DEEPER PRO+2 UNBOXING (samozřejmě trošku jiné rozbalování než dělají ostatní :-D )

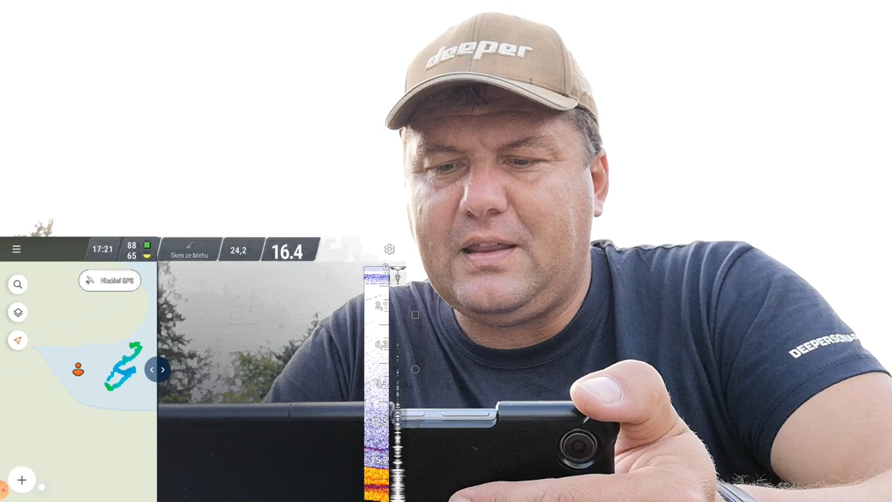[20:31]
Když bychom dali sken ze břehu, tak by nám to mělo ukázat, kde jsem já. Vydržte, teď to hledá. Teď to hledá mě. Nebo takhle, mě to našlo, kde jsem, ale hledá to ještě GPSku.
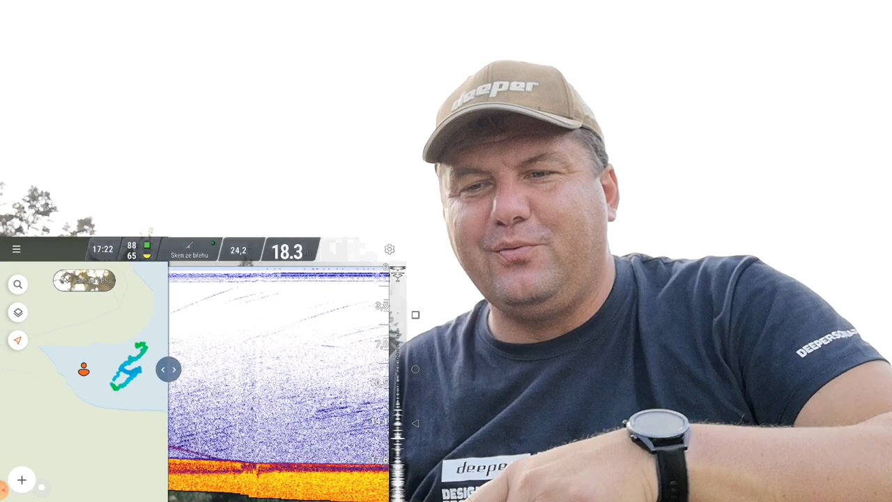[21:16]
Během toho to možná nekompé rychle uvidíme.
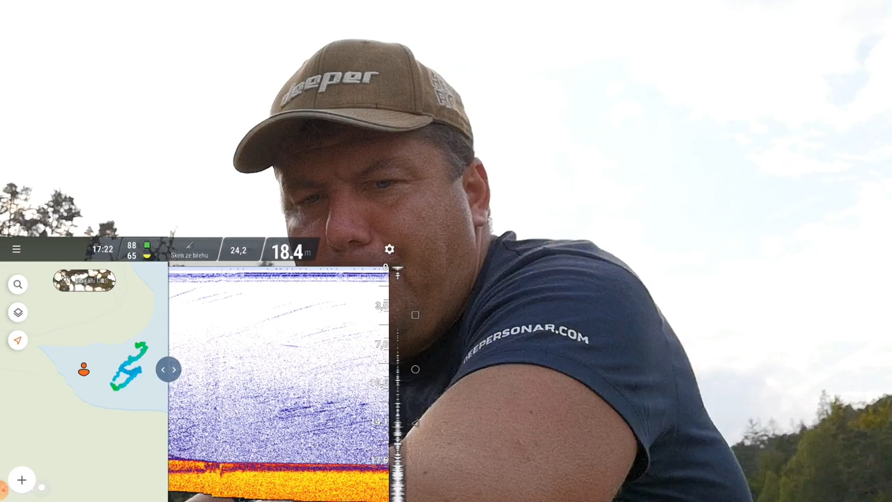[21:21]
Doufám, že to tu GPSku teda najde. A GPSka nalezena. Nalezen signál GPS, takže v pořádku.
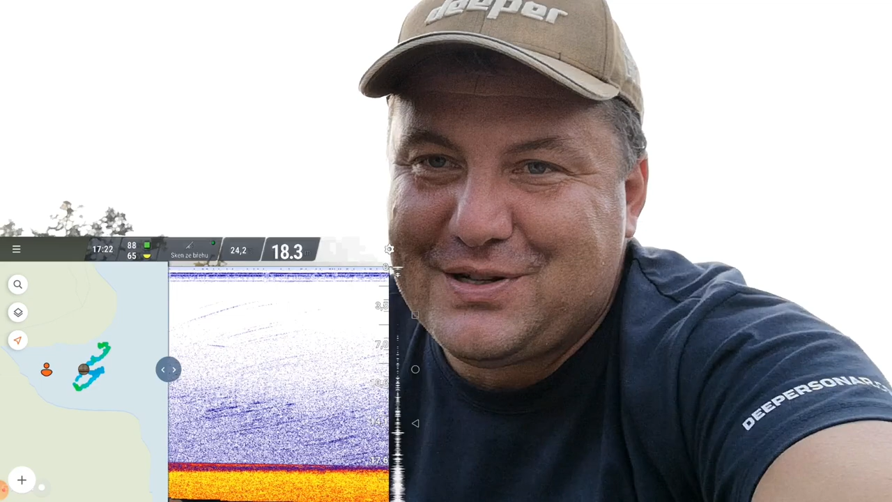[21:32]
Takže vidíte, že GPSka funguje. Bytle. Tak. Co dál? Tady vidíte nahoře nějakou rybu, která je v 7 metrech rovnou.
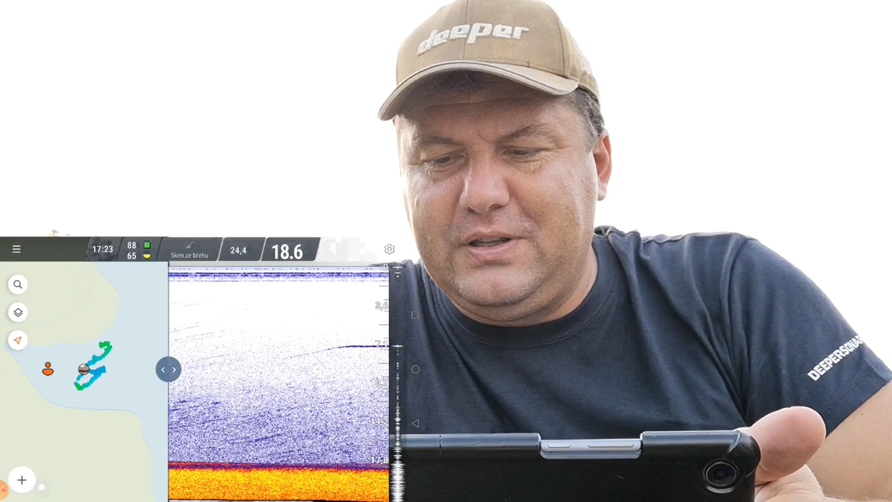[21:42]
Zkusíme si ten sumec, jestli poleze nahoru nebo dolů.
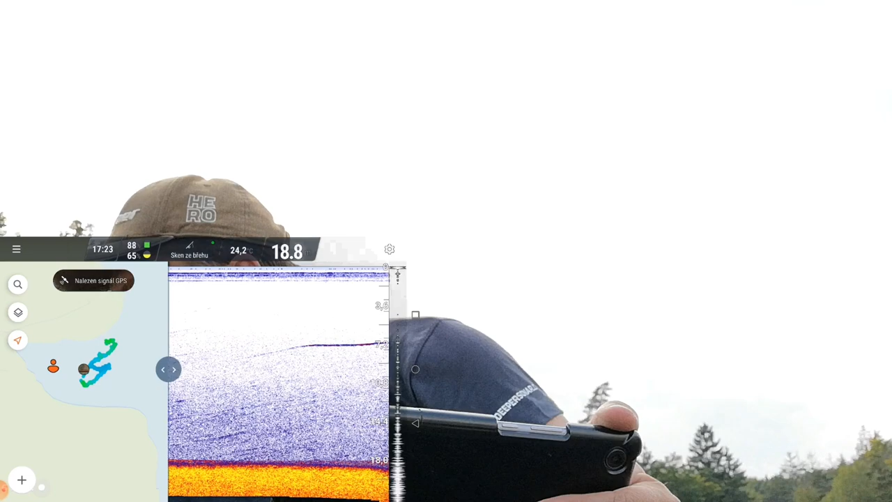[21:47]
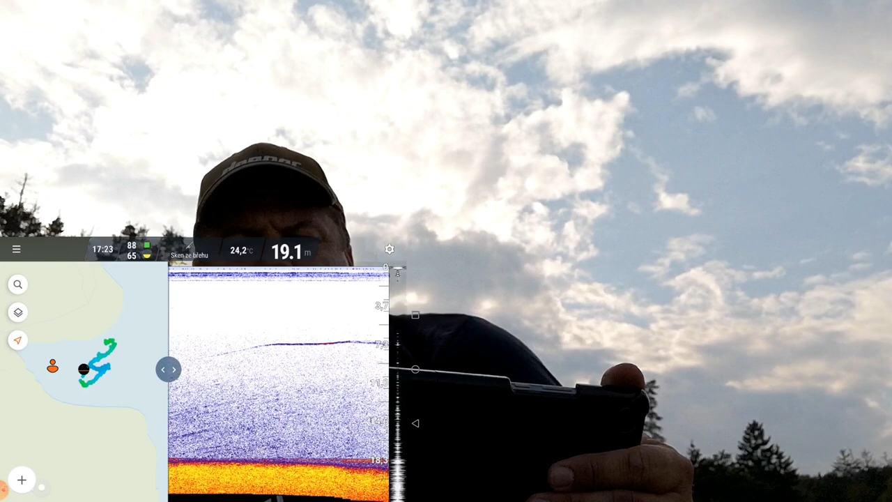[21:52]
On screen: depth 19.1 m, water 24.2°C
Je vidět, že to má úplně na salámu.
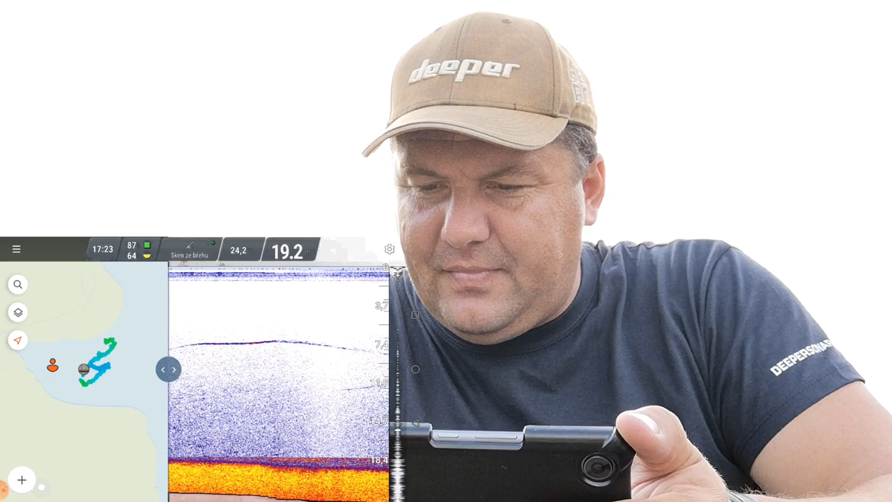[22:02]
Takže to je takhle. Tady klasika, offline mapy, to je, tady vidíte, že mám, co tam mám já, nějaký historie, synchronizace výletů, no tak to než načte, tak to dělat nebudeme.
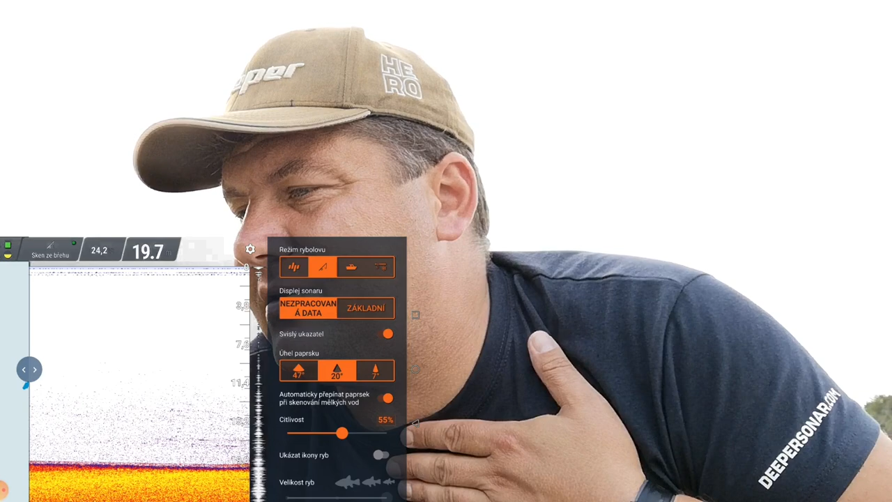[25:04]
echolotu ukazuje jinde, než i když já ten tablet, pozor, já tablet nemám připojený k internetu, Nevím, no. Ukazuje nádherně, úplně stejně, takhle si stáhnete citlivost. Já si myslím, že dobrá volba.
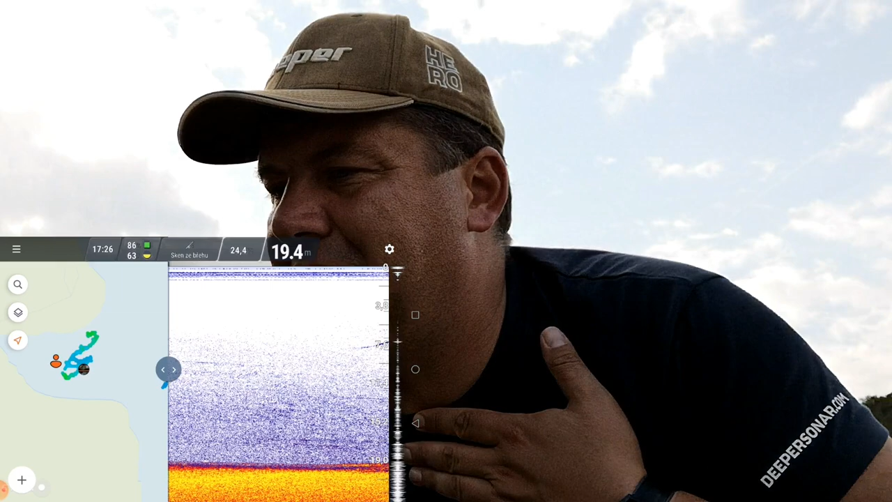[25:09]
On screen: depth 19.4 m
Pro vás, kteří jste fanouškové, máte třeba obyčejný pročko,
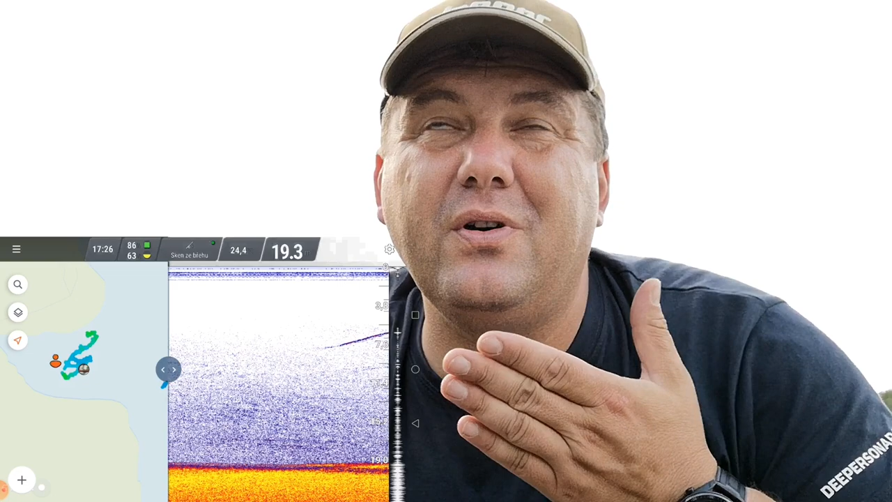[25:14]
pro plusko jenom obyčejný, chcete upgradeovat, zkuste ho dát nějakým dětem nebo
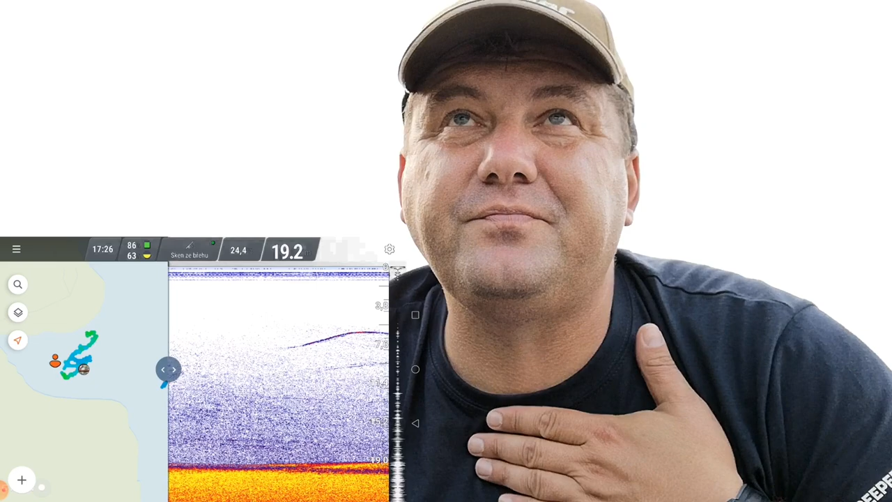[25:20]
do nějaké, ale tam je pěkná ryba, do nějakého kroužku, a nebo ho prodejte taky a kupte si tohleto.
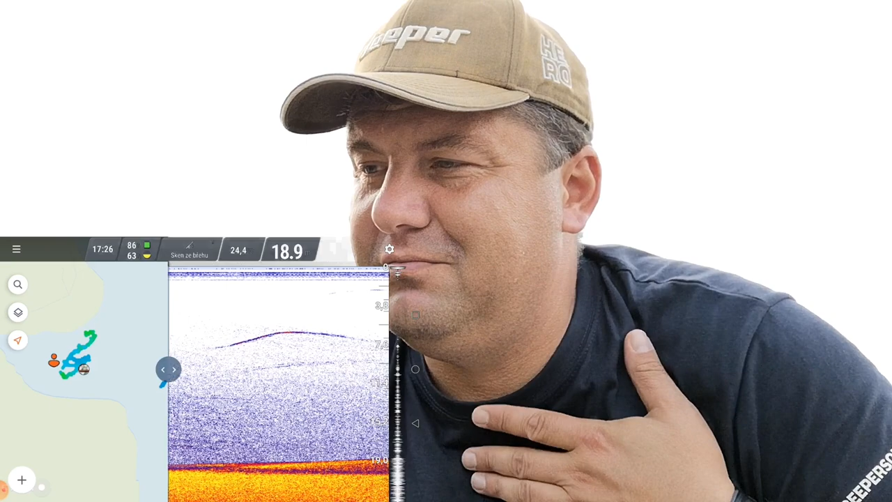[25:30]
Bude to stát za to, za mě nádherný. Zkusím ještě teď, jak se rychle připojí. Teď ho vyndám z vody, co to udělá.
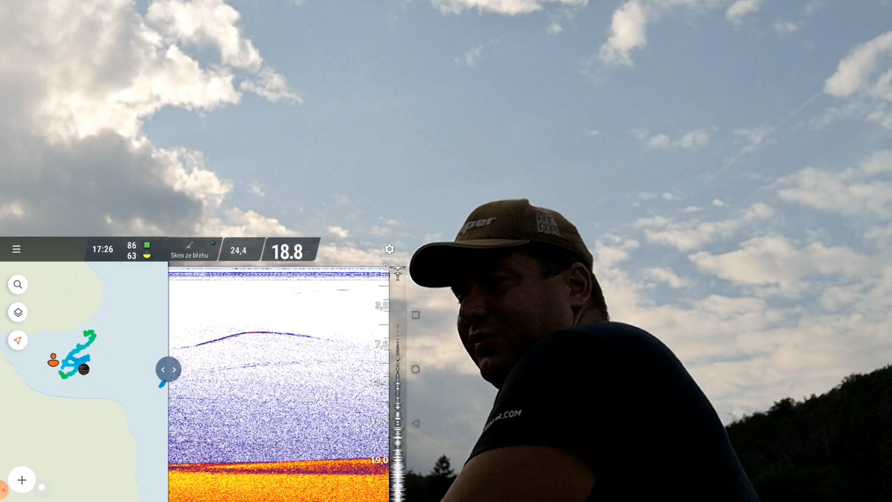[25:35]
Tak, teď je mimo vodu.
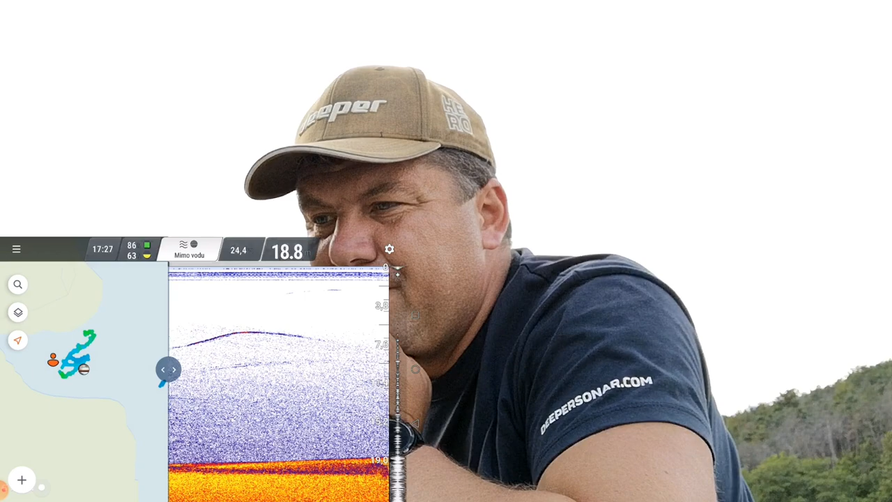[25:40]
Píše mimo vodu a teď vám řeknu, teď já to neuvidím, co se stane na tabletu, ale řeknu vám, kdy bude teď ve vodě, jo, vydržte.
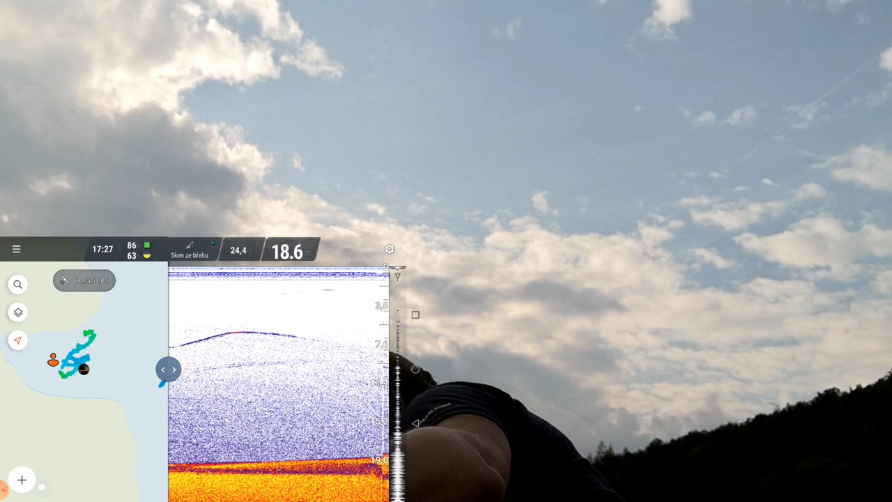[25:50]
Teď je ve vodě. Okamžitě běží.
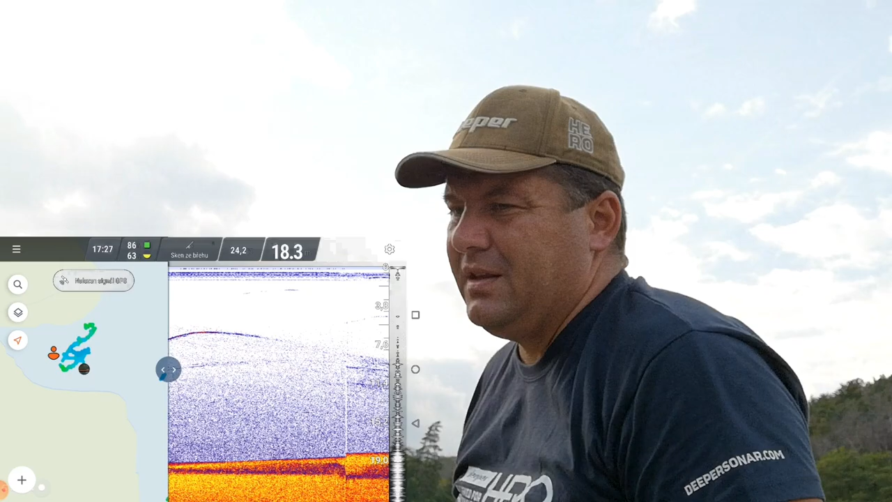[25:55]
Hele, to spojení hledá GPSku a vidíte, že GPSku, hele, počkej, ještě hledá.
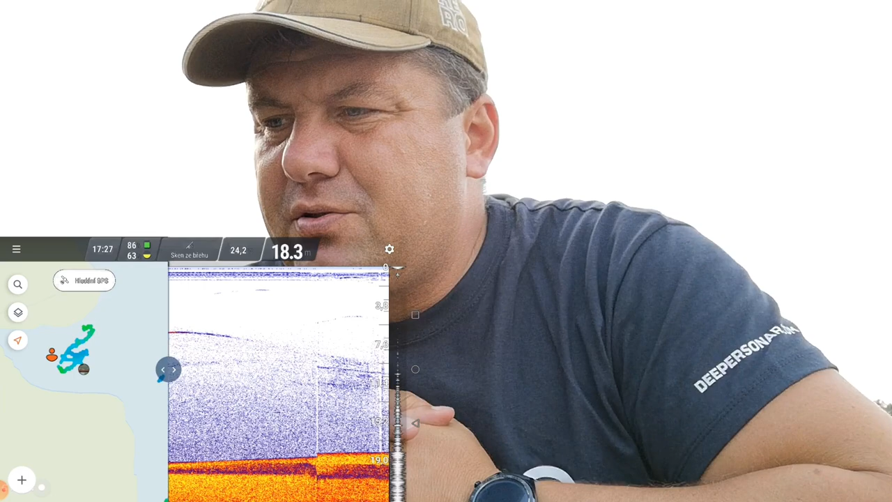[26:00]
Nalezen. Takže GPSka nalezena okamžitě, může na jeden doporučit.